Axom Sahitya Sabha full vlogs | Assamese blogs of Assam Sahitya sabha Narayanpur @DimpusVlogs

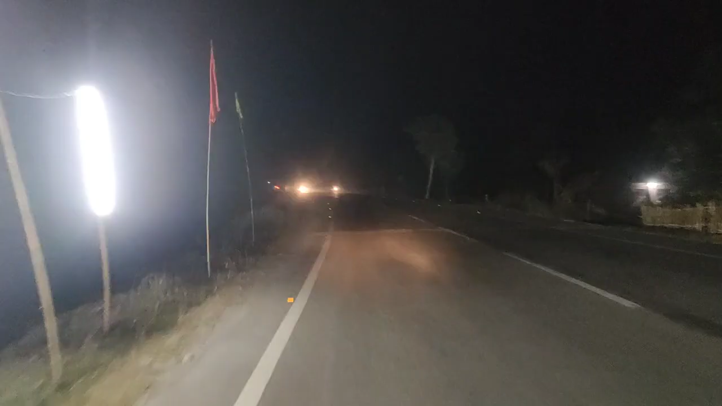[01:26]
দেখিয়ে ইয়াত কি লাইট জ্বলা ৰখা আছে, দেখি ইয়াৰ পৰা লাইট জ্বলি আছে, এইটো মেকুৰী এটা বাটত মৰি আছে।